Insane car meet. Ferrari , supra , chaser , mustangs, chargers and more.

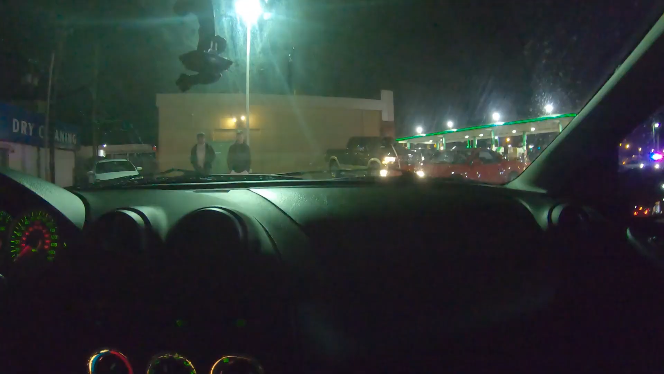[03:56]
Follow him. He knows where we're going. Yeah, babe, it is so insane out here. Dude, there's a Ferrari.
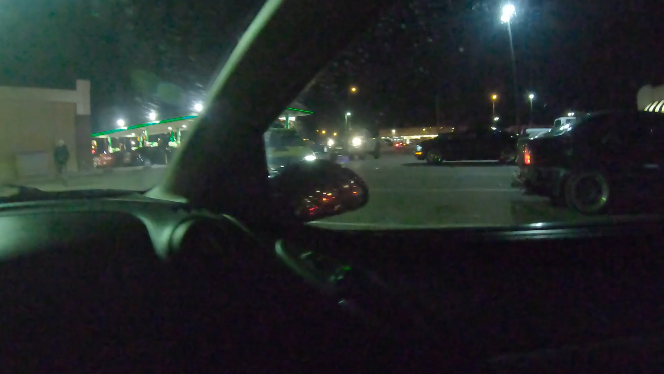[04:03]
Diesel life. He's got a couple lights. I don't mess with underglow.
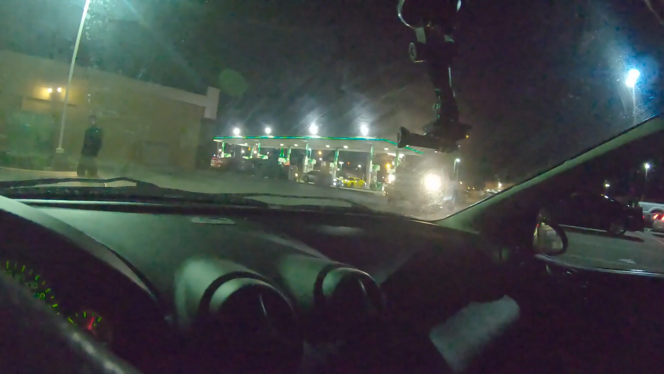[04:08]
I feel you're on YouTube. Really, you know what you're doing. Yeah, I'm really good at editing.
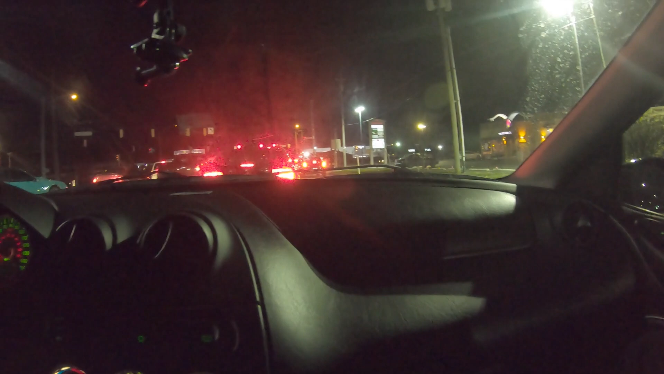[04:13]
That's about the only thing I'm good at is editing. Hey, everyone's got their hidden talents. Yeah. Especially this dunk. You're not wrong. Hi.
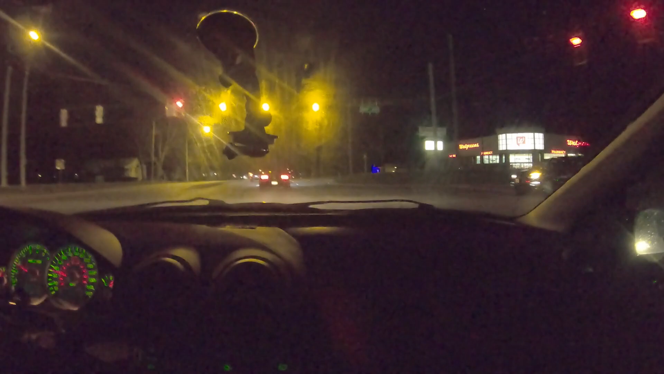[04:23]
Been that way for years. Whee! Put a turbo on it. Oh shit. I don't f around with the clutch. Obviously. The thing is, I think it's going out. He's wanting to race. Oh, is he? I think. I'll get you after the light goes. We got you after the light, bro. Go. Give him my name. There's a power stroke.
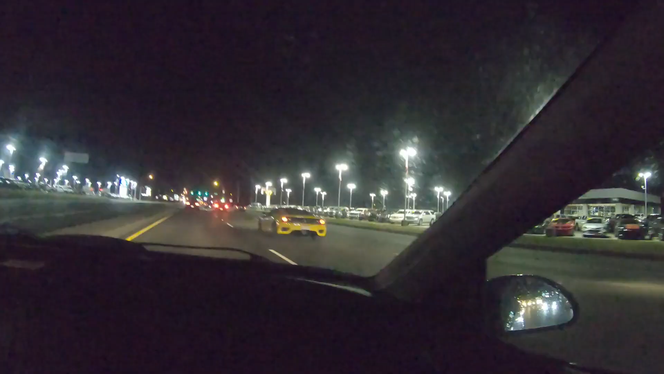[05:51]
Ooh, the Ferrari. What do you know about that Ferrari life?
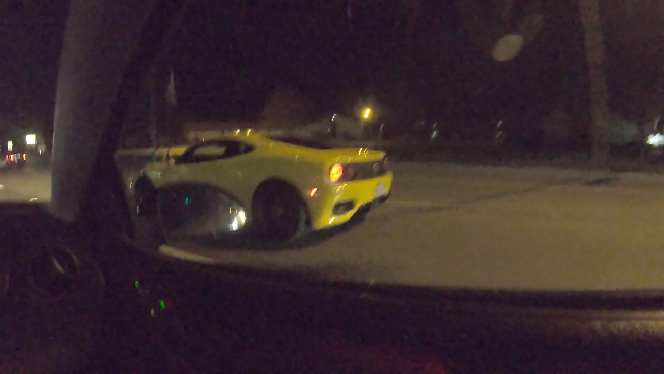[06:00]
Damn, that sounds so good. Oh, I pulled the window down right at the... I appreciate you again for recording, too. No problem, bub.
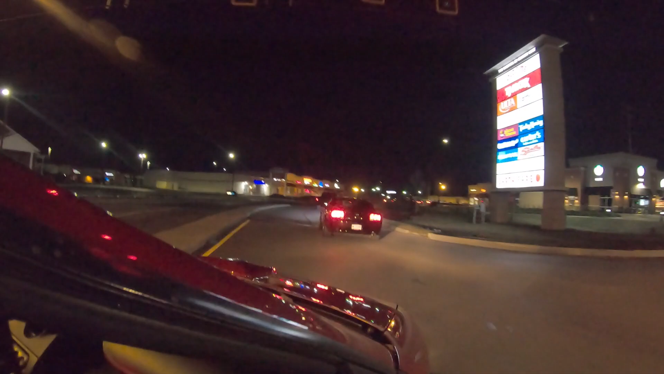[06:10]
Z. Dude, you're like so obsessed with Z's. Look, Nissan, old school Nissan is my fucking dream. Z life. Hold up.
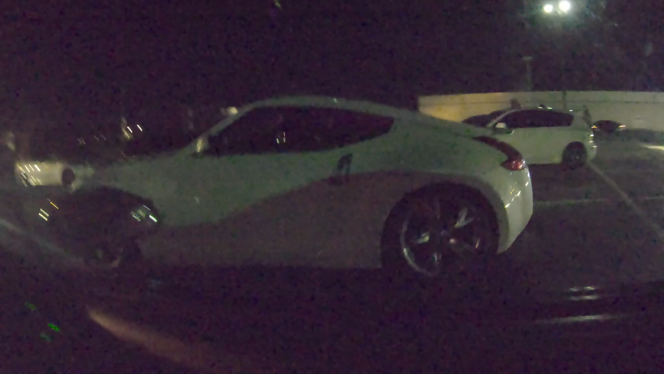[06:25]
I gotta back into the spot we're in. Looking pretty crowded. We're flooded around here. Like, do that dun dun dun dun. The
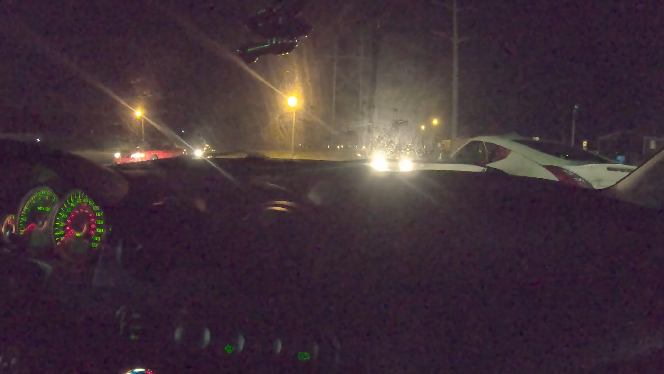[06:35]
everybody whole bunch of people out here, man. We are flooded tonight.
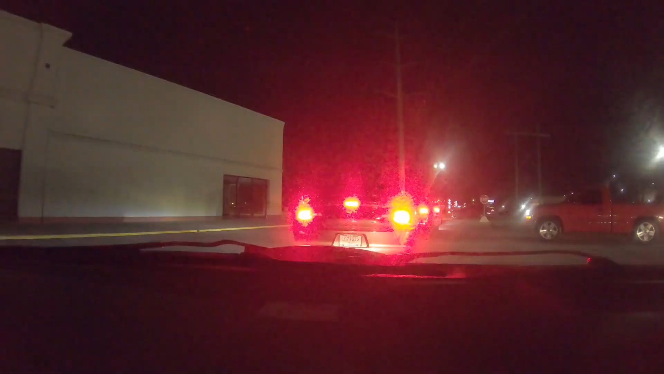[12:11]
hopped out there. We're all playing football right now. Come on, baby.
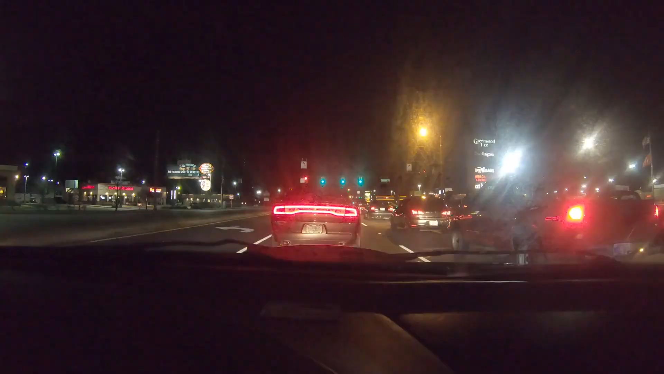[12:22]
Damn. Oh, he's showing off. We're not trying to race you, dude, so. Almost stalled. That's a girl in there. Oh, never mind. That's a dude. That's a dude. Yeah.
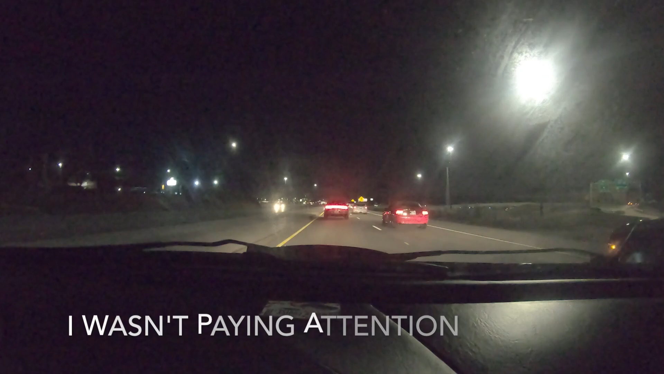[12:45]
Dude, just get kicked out in like 10 minutes. I wouldn't be surprised.